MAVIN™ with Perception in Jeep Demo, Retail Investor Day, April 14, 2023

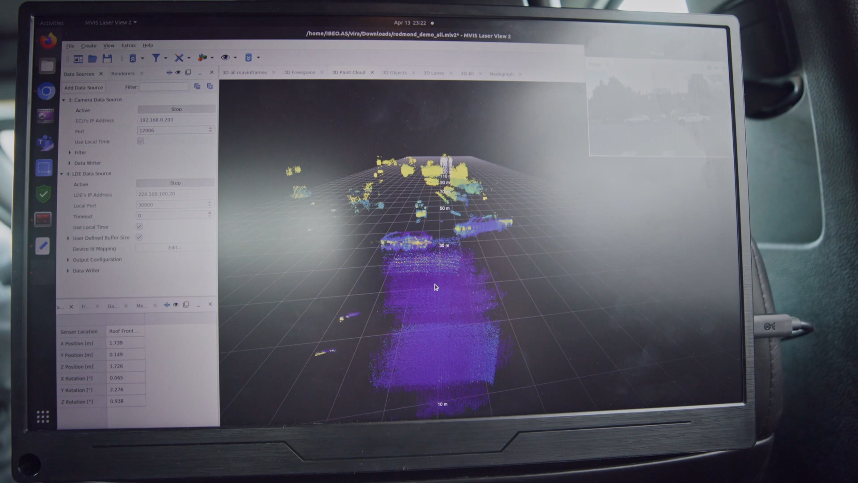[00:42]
This reflection can be measured by the receiver module in the sensor and based on the time of light,
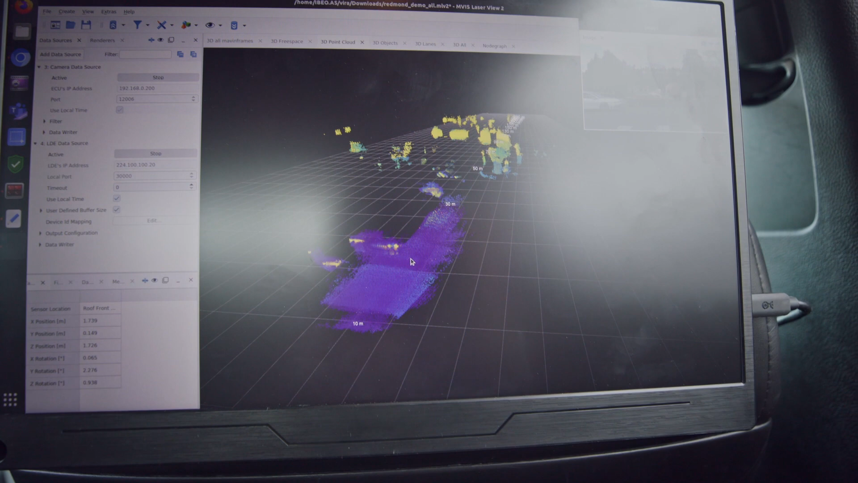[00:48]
we can compute the x, y and z position of every single point and centimeter precision.
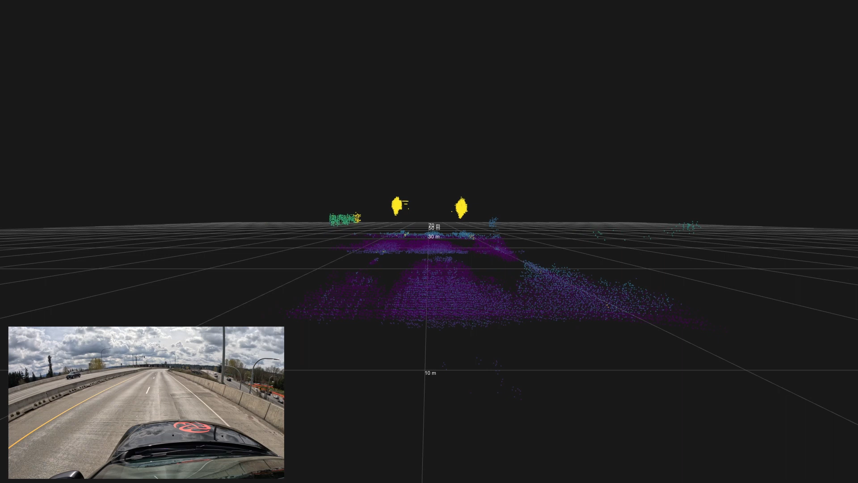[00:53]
The more reflective the target is, the higher the returned energy is and the higher the intensity of the point in the end. What you see on the screen now is the visualization of the 40 point load.
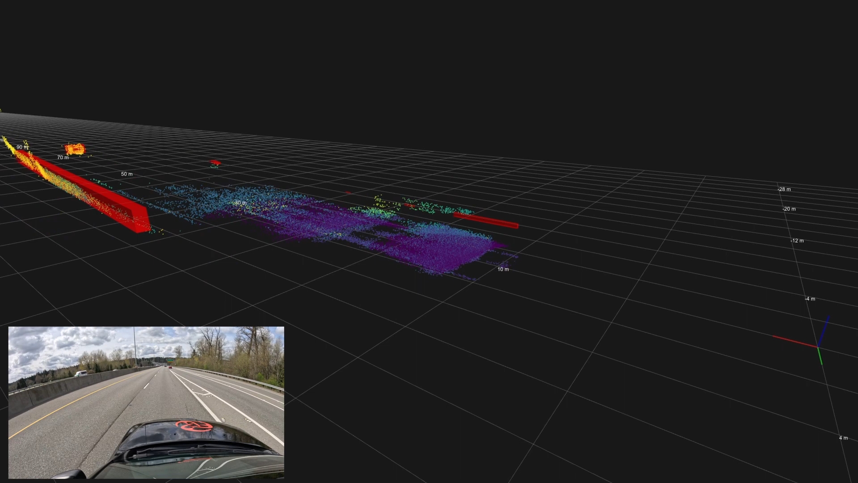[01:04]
So we have for every single point the x, y,
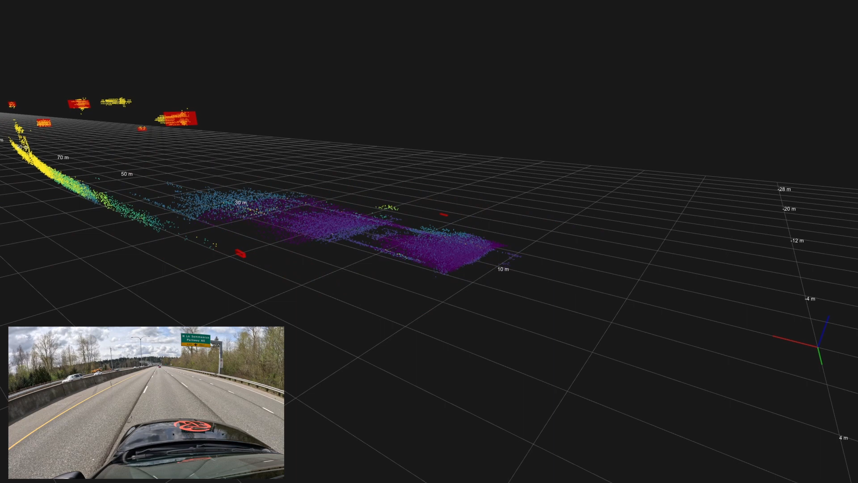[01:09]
z positions and the intensity which is here shown in the color code. It's live data, it's no filtering.
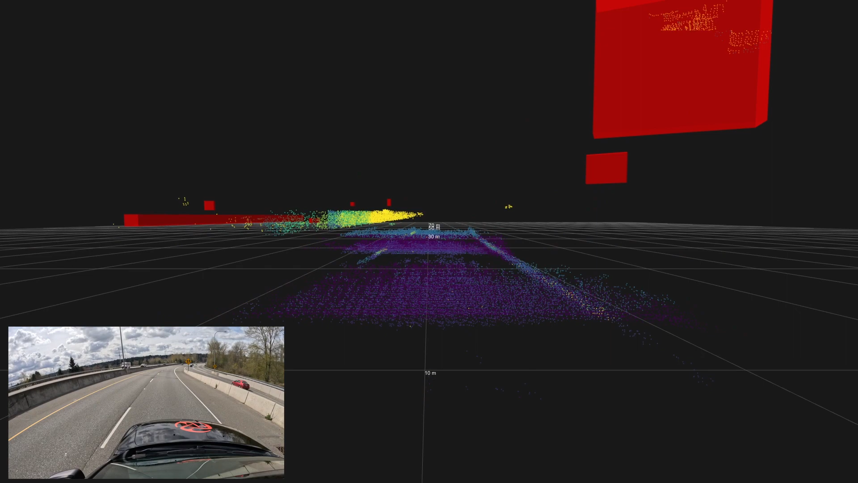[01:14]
So you see what you see here.
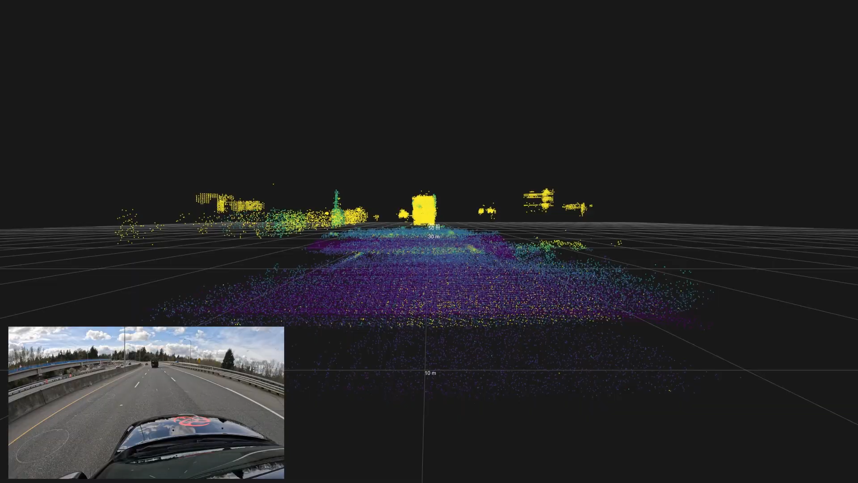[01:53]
It means we have three different field of views within one sensor.
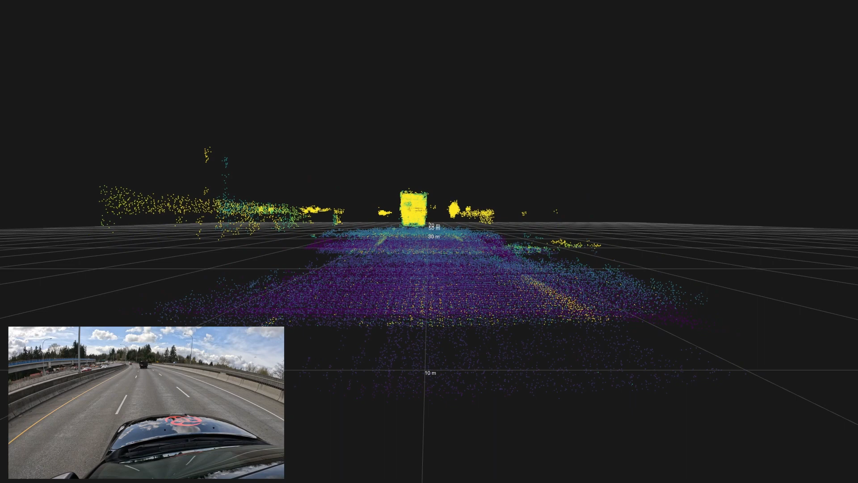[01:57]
We have one near field which you can see now on your screen.
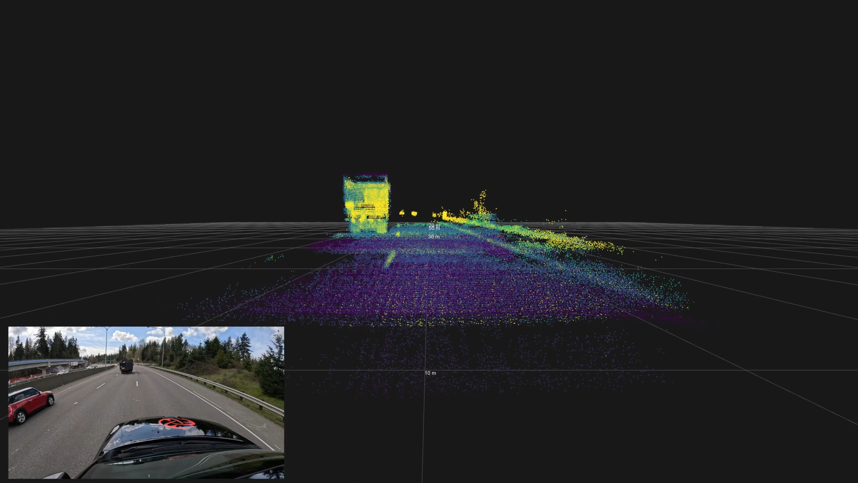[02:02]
So it means we have a very wide horizontal field of view but only short range for this area.
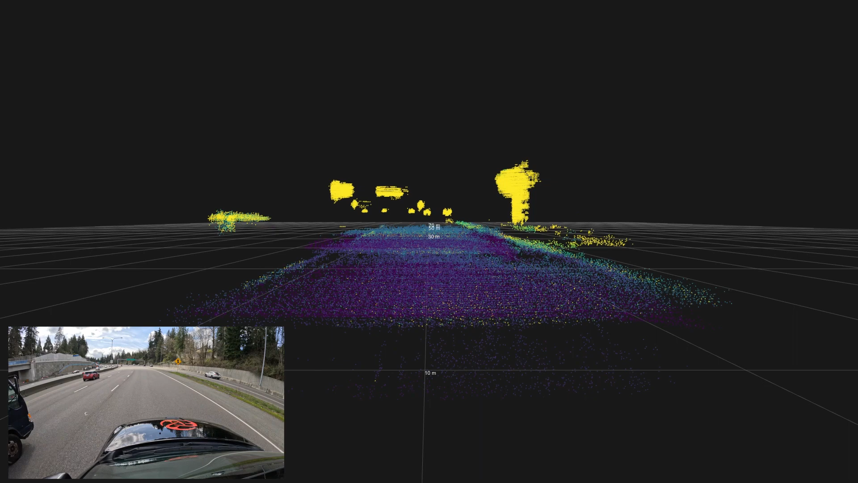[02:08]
This sensor enables us to see objects crossing the vehicle or the sensor.
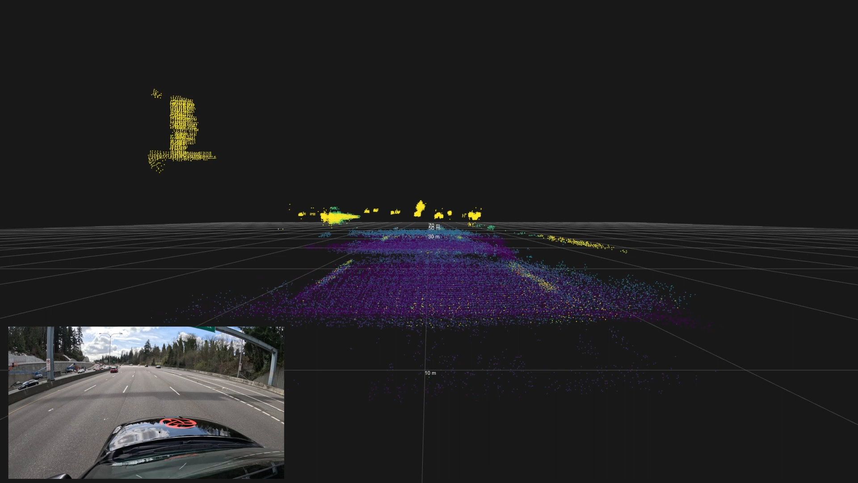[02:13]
It enables us to to see in the periphery of the sensor. So everything enters the field of view we can see it.
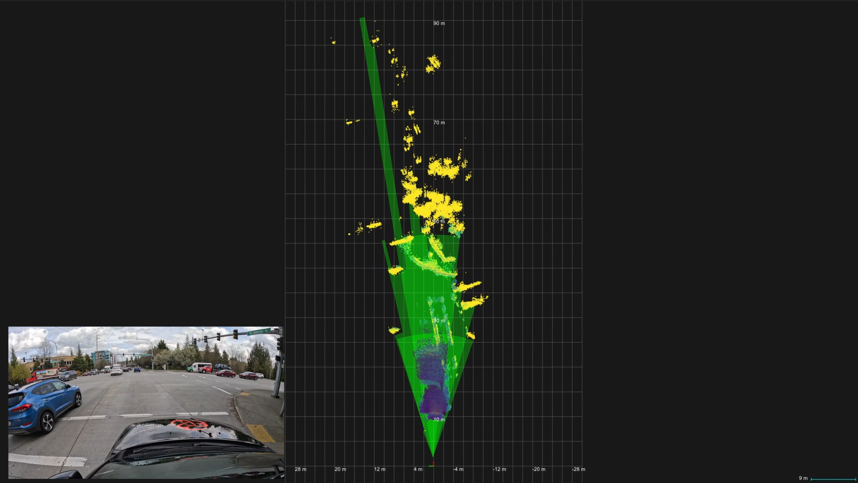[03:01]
This point cloud enables us to compute different features. One of the features is the free space computation which you can see now.
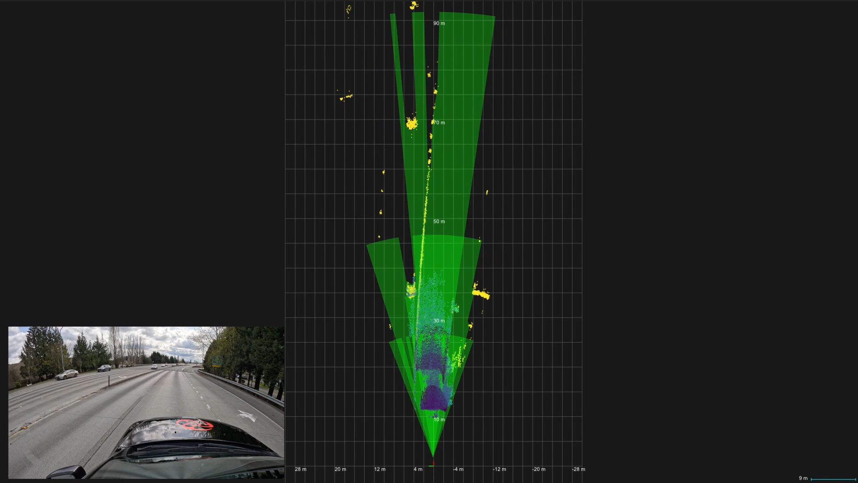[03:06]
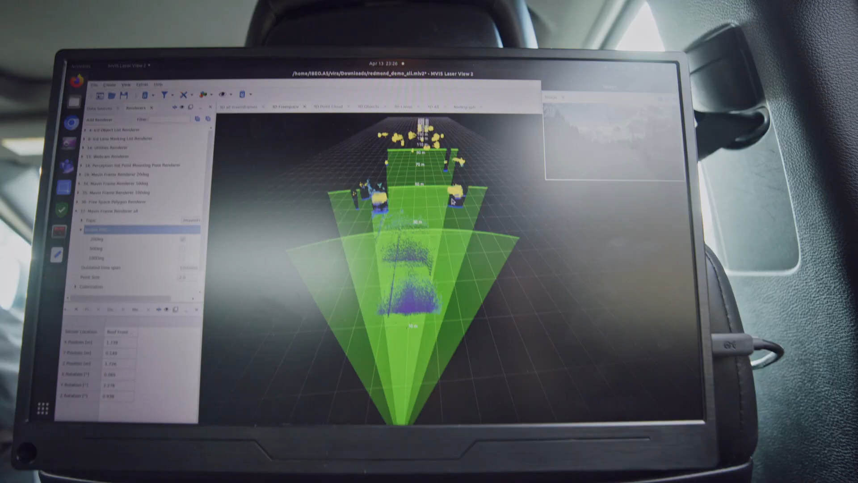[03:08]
So here it's a computation which allows us to know where can we go with the car and where not.
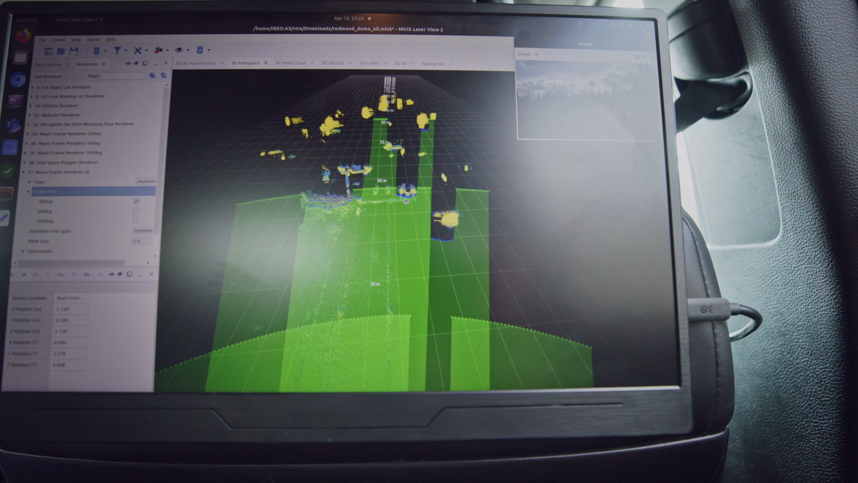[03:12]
Where is something in front of us. Where is something blocking our road.
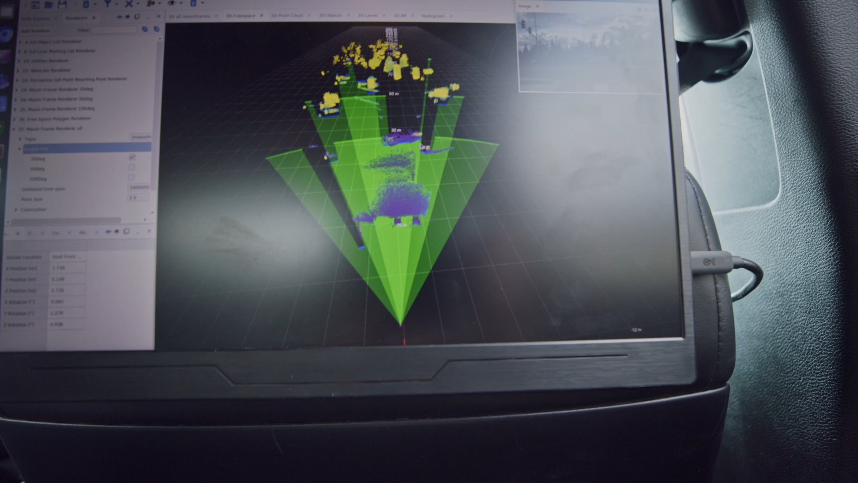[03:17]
With our sensor we can really see the car. We can see the shape of the car.
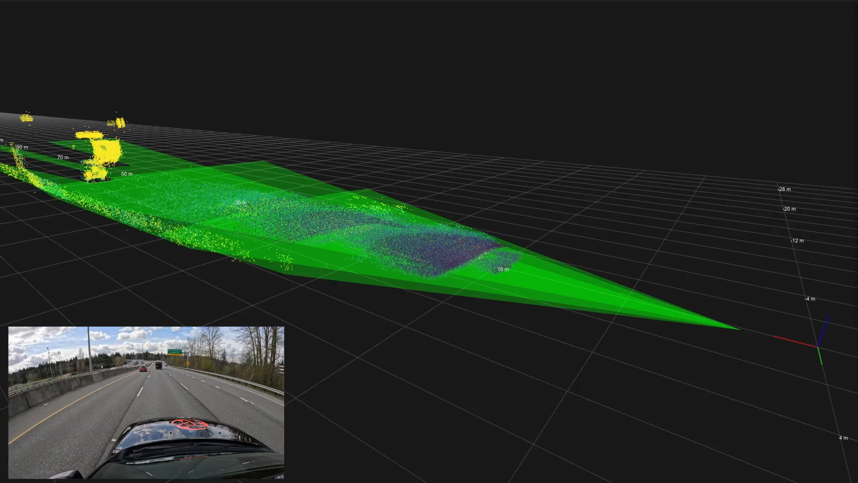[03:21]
Understand the environment.